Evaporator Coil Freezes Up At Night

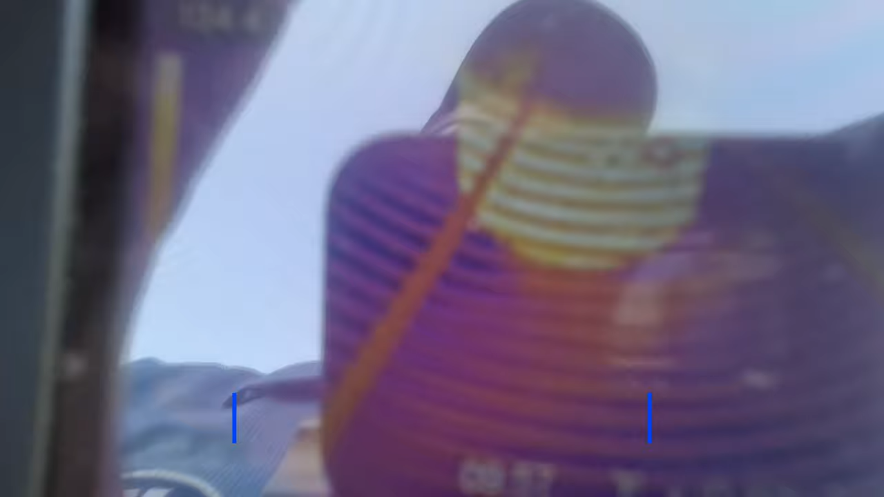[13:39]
It just sucks. So I'm not recording with that. So going into the top down, I really don't like seeing myself in the picture.
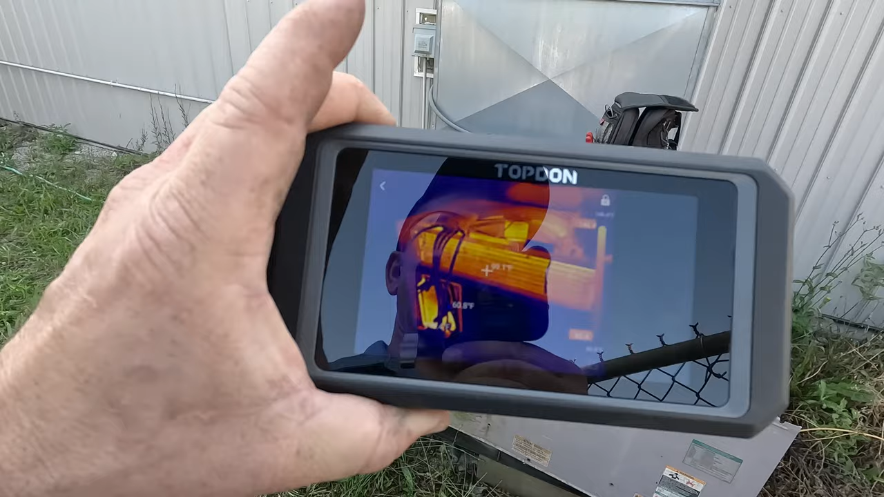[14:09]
You can see that it's, uh, picking up quite a bit of heat and what's going on there.
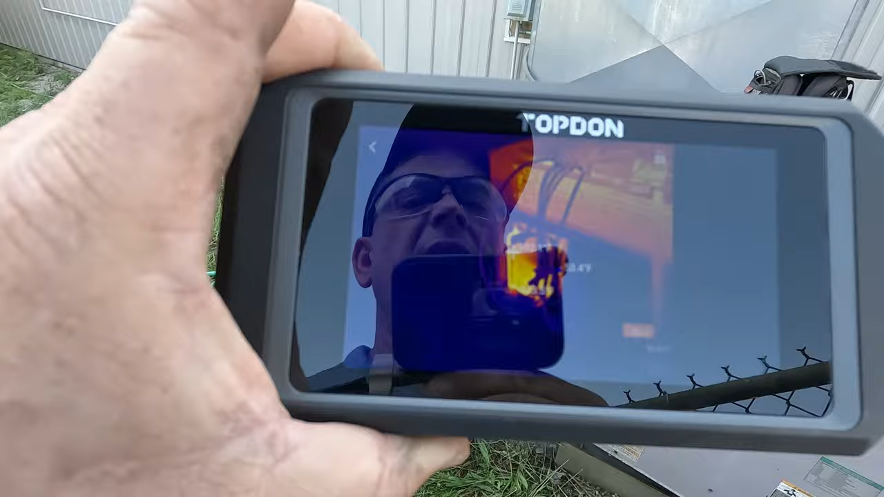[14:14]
It's not quite the resolution that the
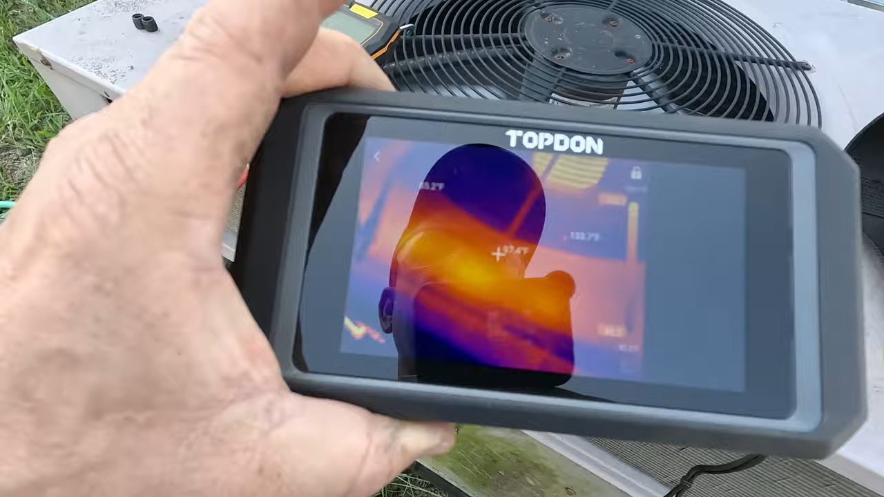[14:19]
from a long distance away, it's not got quite the resolution that the other ones got, but it's a little cheaper.
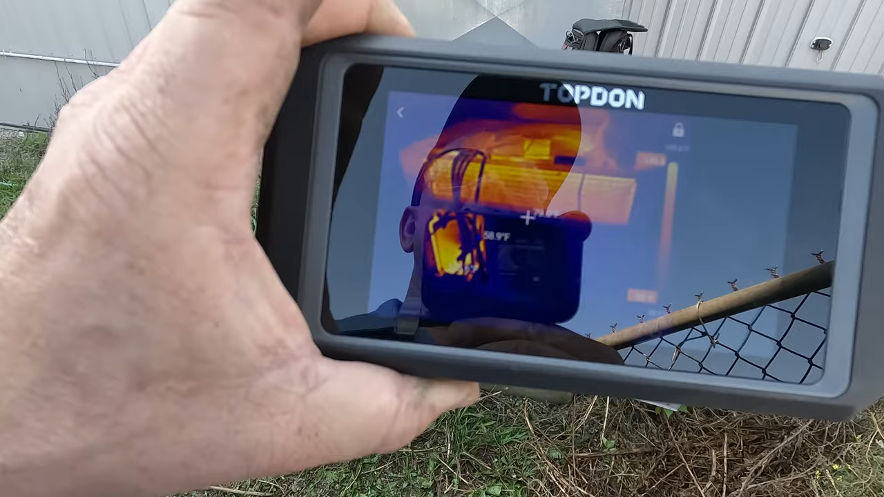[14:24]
You can see the heat on the compressor there.
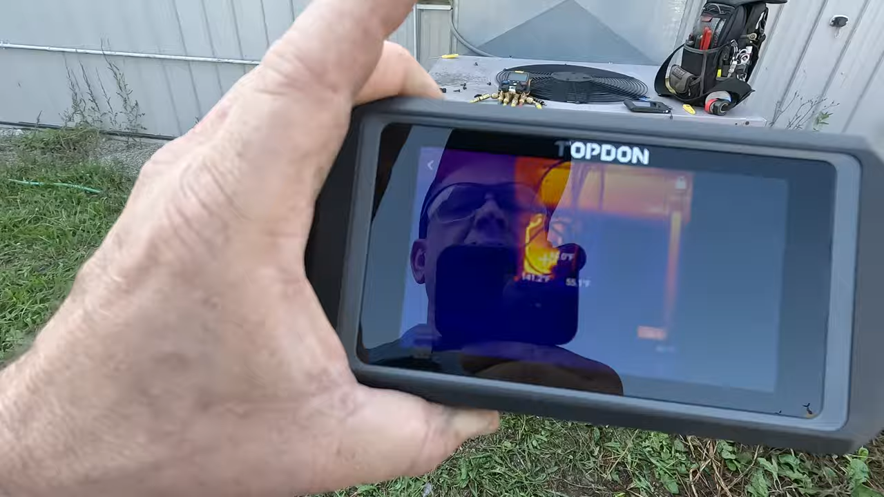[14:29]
I mean, it's, it's got some range.
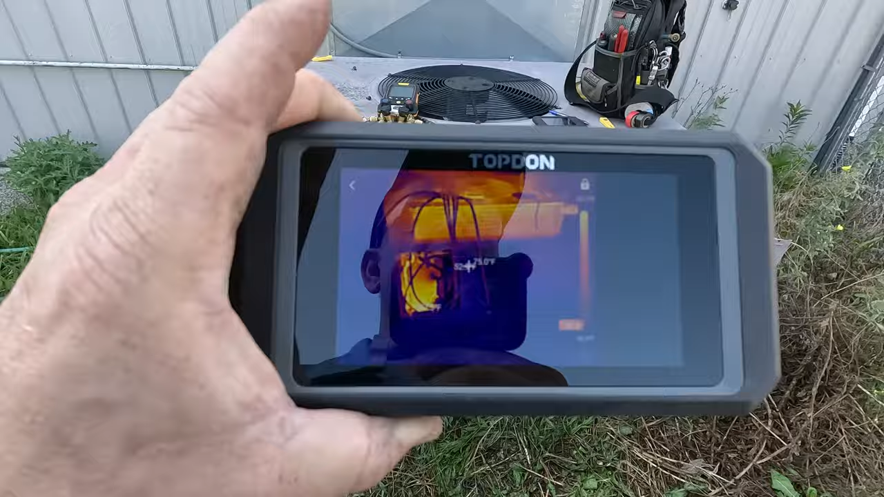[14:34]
The resolution is pretty much the same according to the spec sheet. So when you compare the size of the screen, it technically is about the same, maybe just a little bit off.
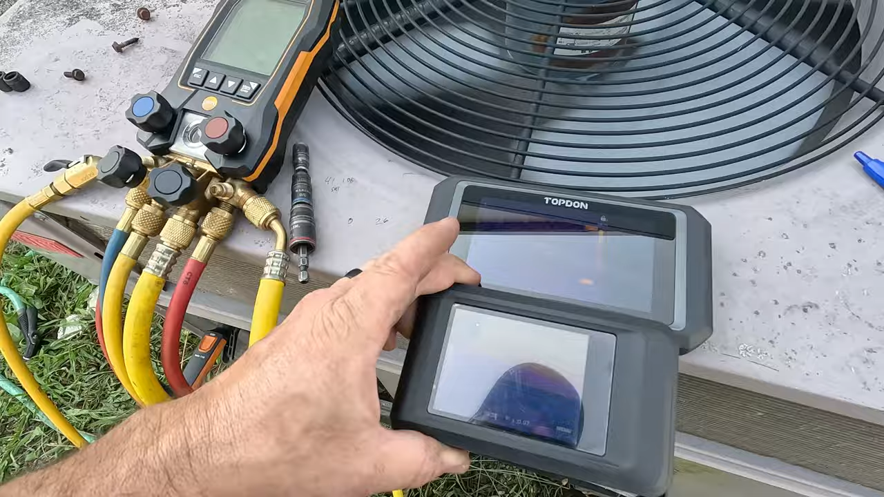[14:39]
Coming back to here, you, it's finer detail on the, you know, the HIK micro.
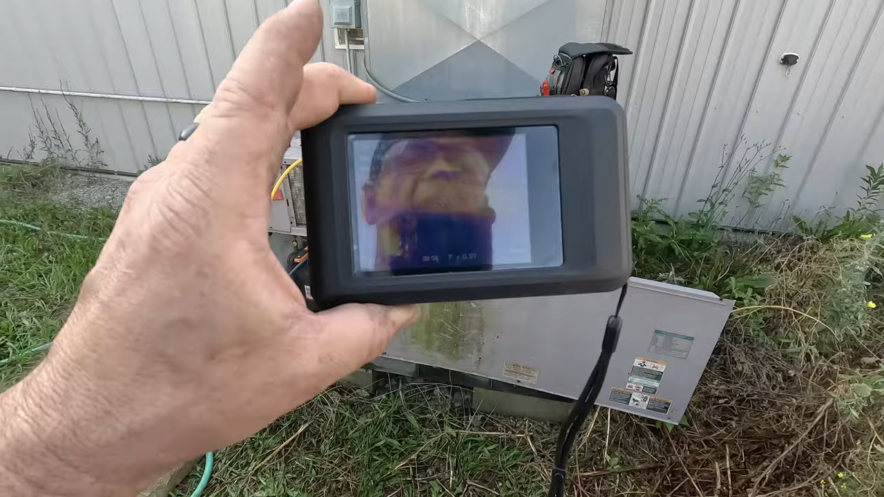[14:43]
So you can see the same things with it. I hate the fact it's getting me in that, that glare. There's just no good way to do it without covering things up and then recording it.
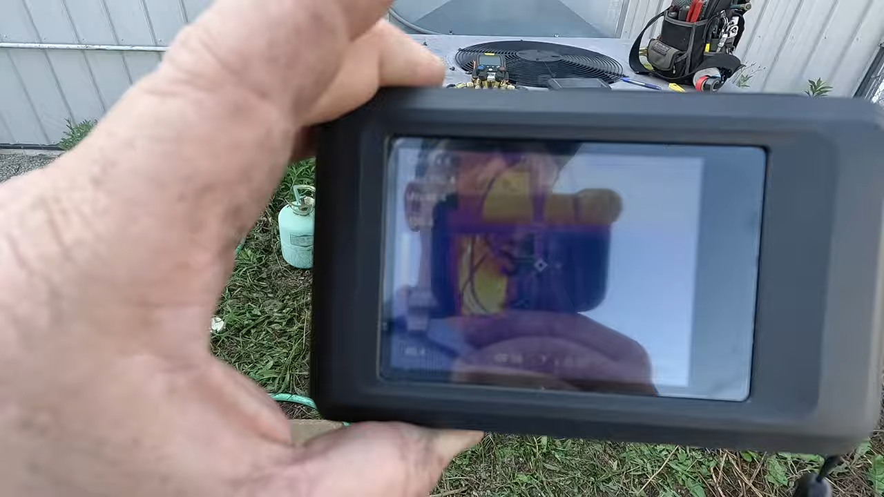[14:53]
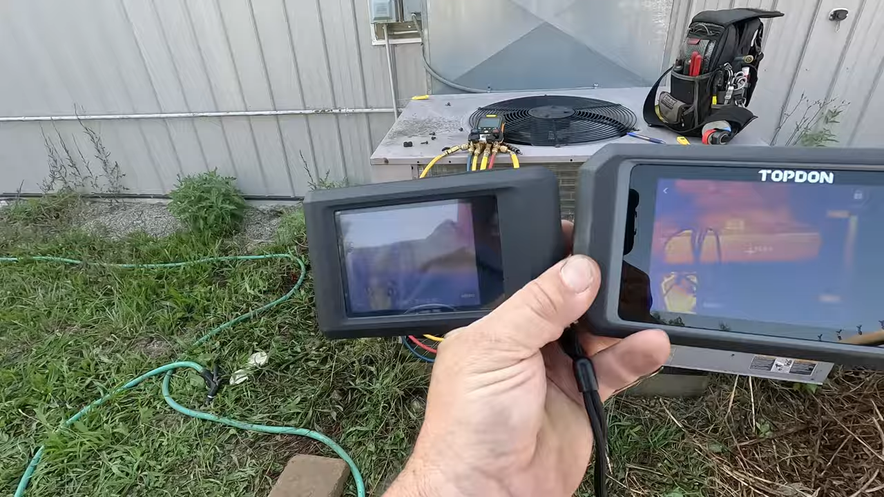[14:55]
It's kind of difficult to hold them both. You can see the outline a little better.
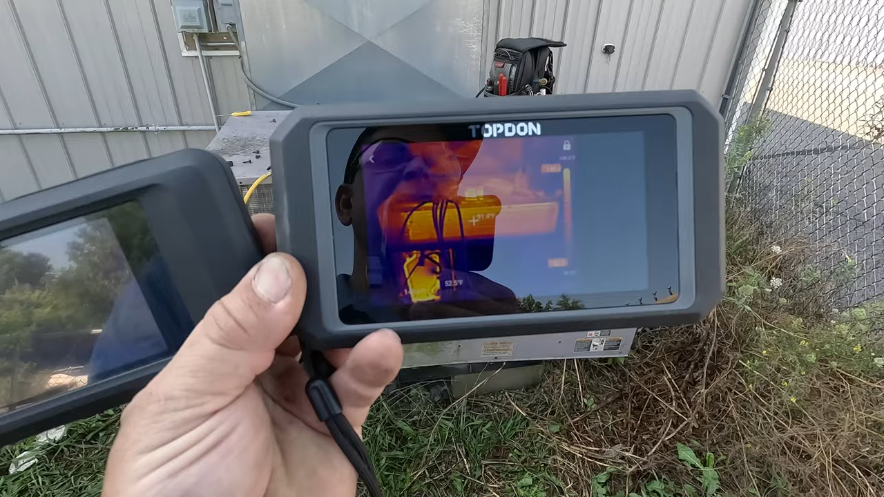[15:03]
This one here, I think has that.